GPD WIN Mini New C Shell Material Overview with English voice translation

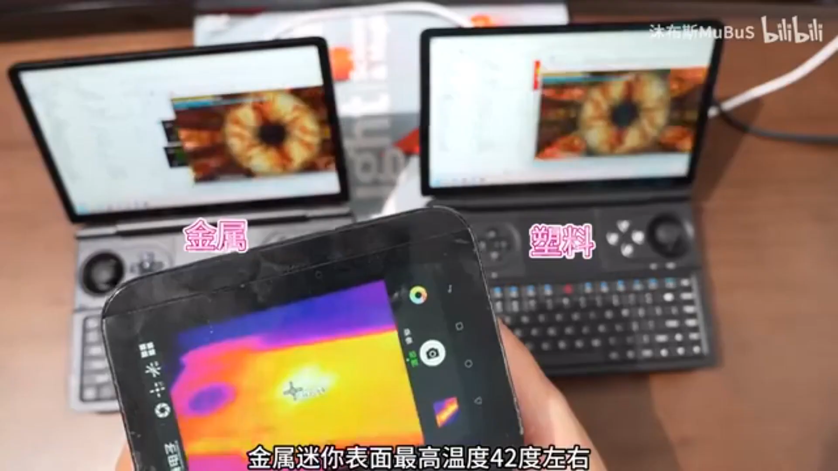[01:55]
the surface is double baked at 10 watts for 30 minutes the gold fans highest temperature is 42 degrees with a grip temperature of 33 degrees on both sides
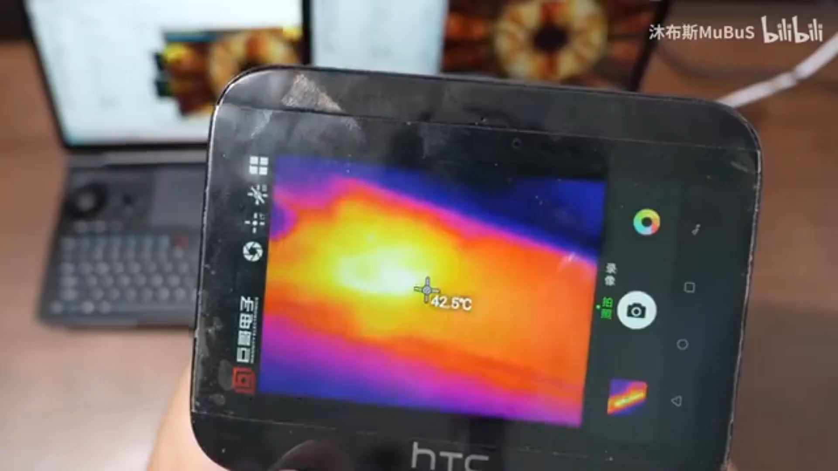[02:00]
On screen: spot 42.5°C
the highest temperature for the plastic
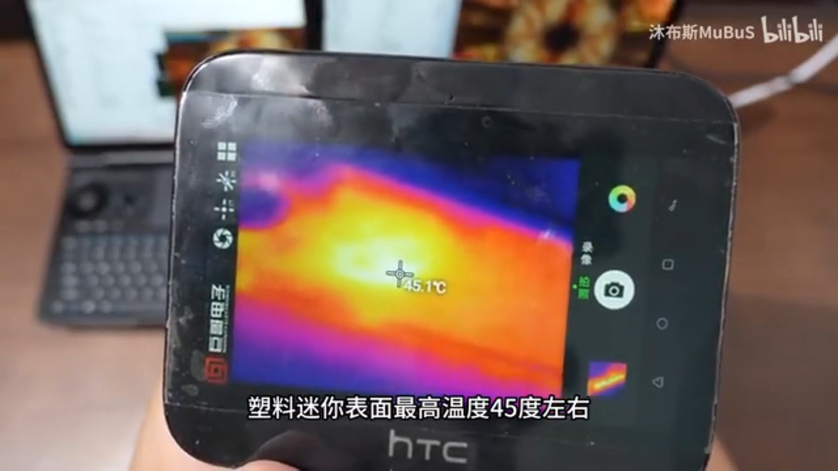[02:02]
On screen: spot 45.1°C
fans is 45 degrees with a grip temperature of 30 degrees on both sides for those with thick skin heat may not be too noticeable especially when touched with the back of the hand around 40 degrees
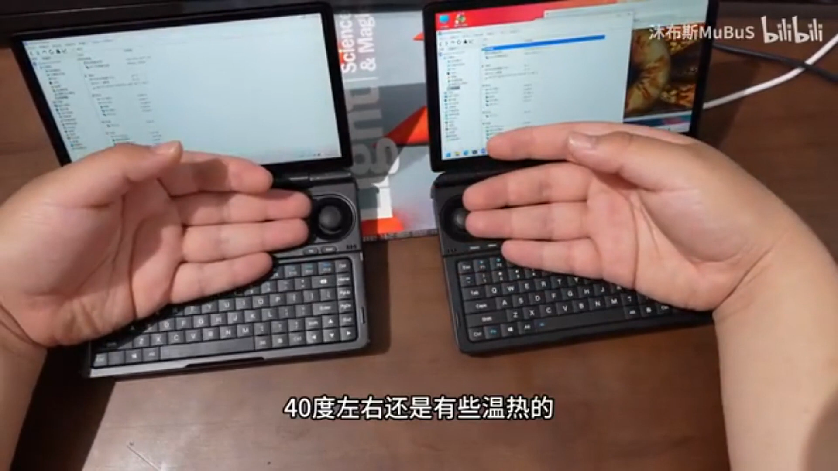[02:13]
there are still some warm but everyone may not feel the same about heat surface gold fans are double
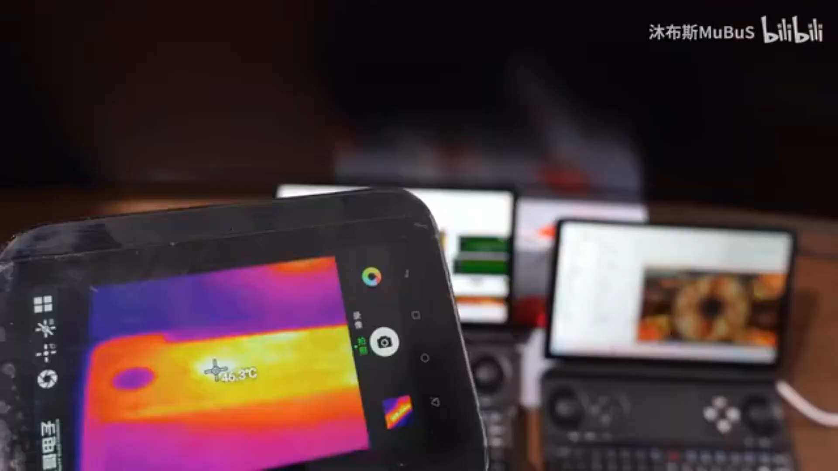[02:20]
roasted for 30 minutes at 15 watts with a maximum temperature of 46
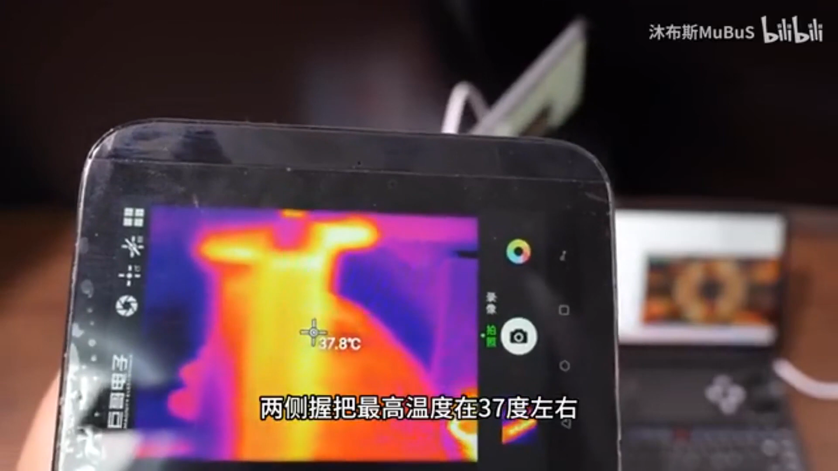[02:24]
On screen: spot 37.8°C
degrees and side grips reaching 37 degrees higher power consumption increases the temperature of both the metal fan
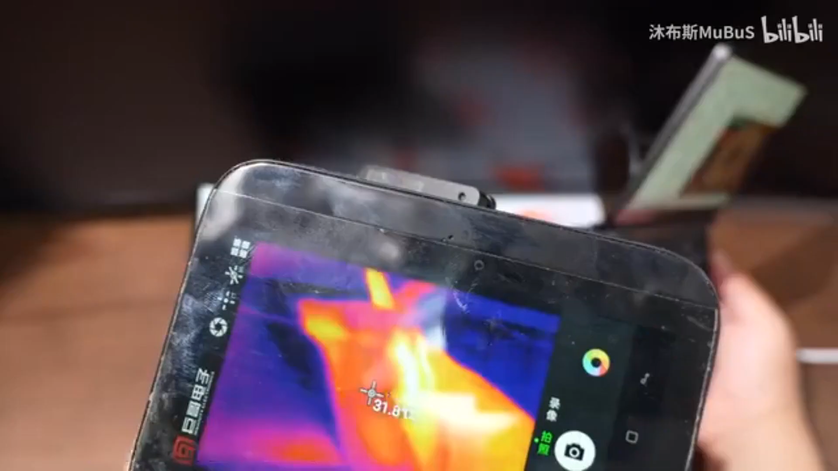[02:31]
and your bedroom area with the plastic fan surface peaking at 52
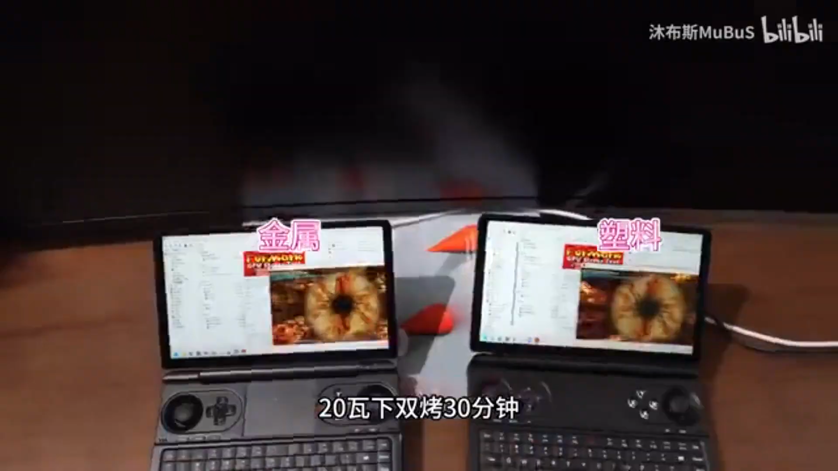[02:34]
degrees and side grips at 31 degrees when roasted at 20 watts for 30 minutes
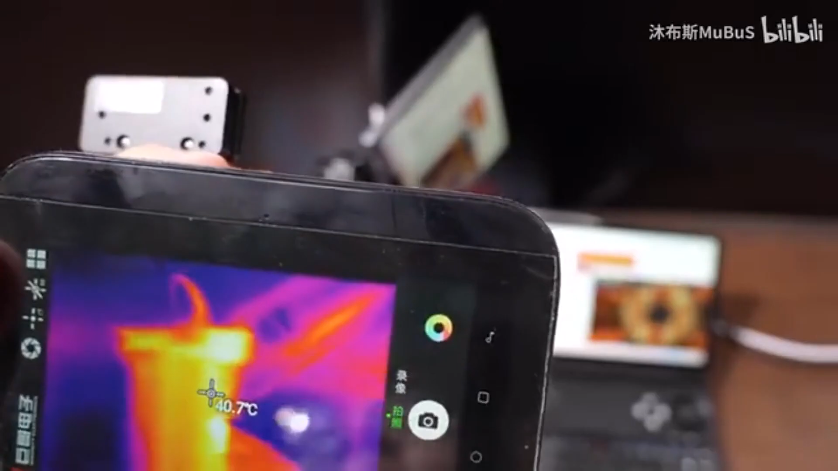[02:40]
On screen: spot 40.7°C
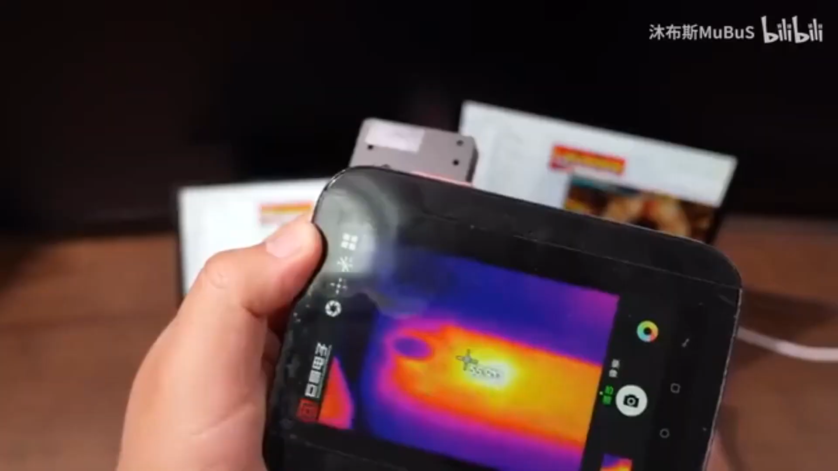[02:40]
plastic fans the maximum temperature on the surface
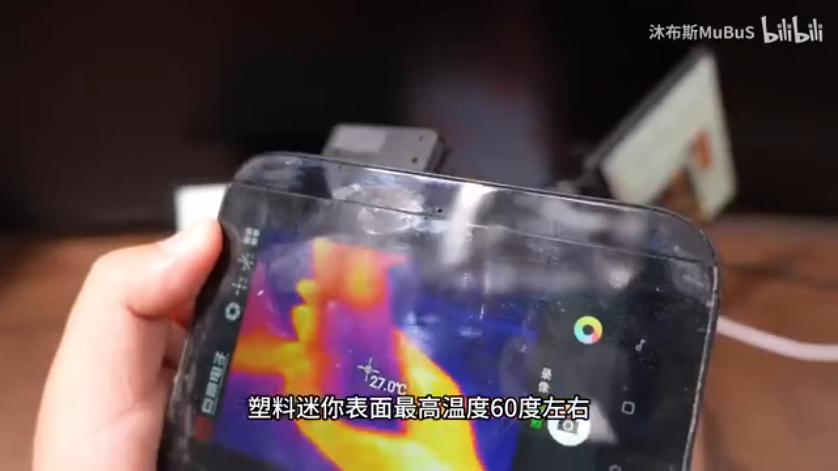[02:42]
On screen: spot 27.0°C
is 60 degrees the temperature of the grip on the left and right sides is 31 degrees and the quality of the material is greatly reduced the handheld enhancement
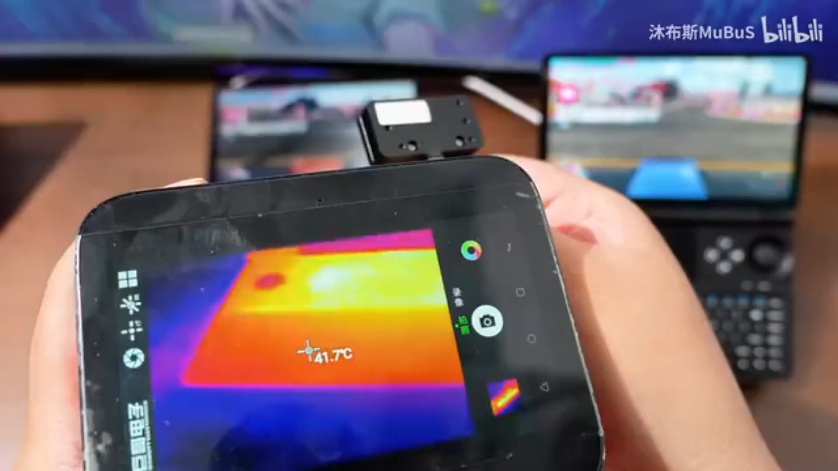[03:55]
On screen: spot 41.7°C
version you are confused the heat has been transmitted to the entire body the left and right holding areas have obvious heat and the temperature on both sides is
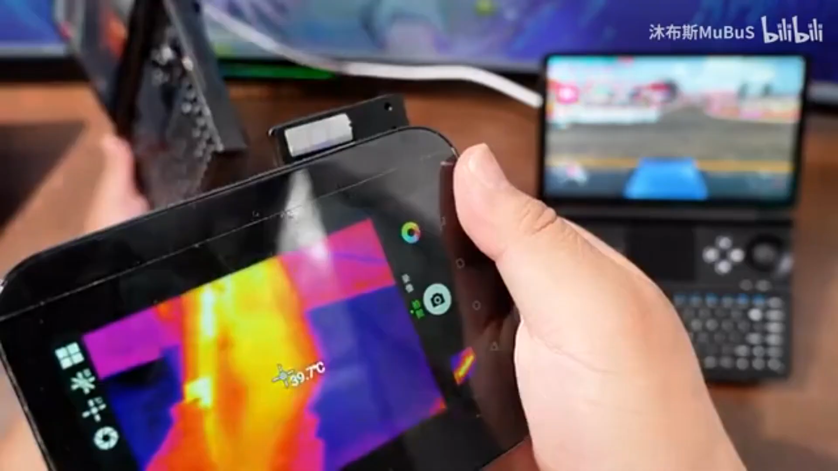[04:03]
On screen: spot 39.7°C
not very comfortable 40
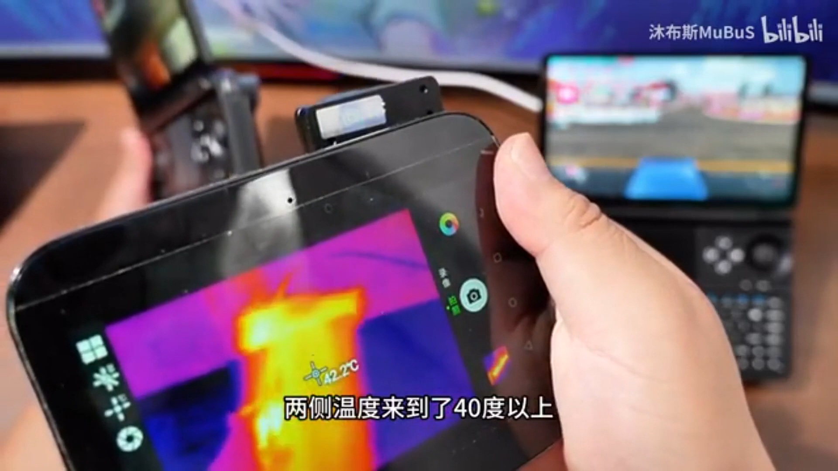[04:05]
degrees up but the left and right grip area of the mini is still very comfortable on the plastic plate the plastic body allows heat not to be quickly transferred to the holding area which is why the material was finally chosen instead of simply insulating my
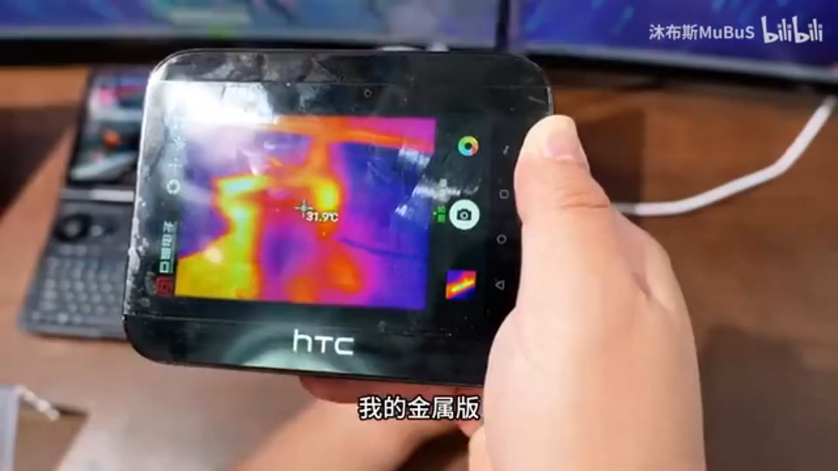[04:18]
On screen: spot 31.9°C
metal plate asked the mini about the diminishing effect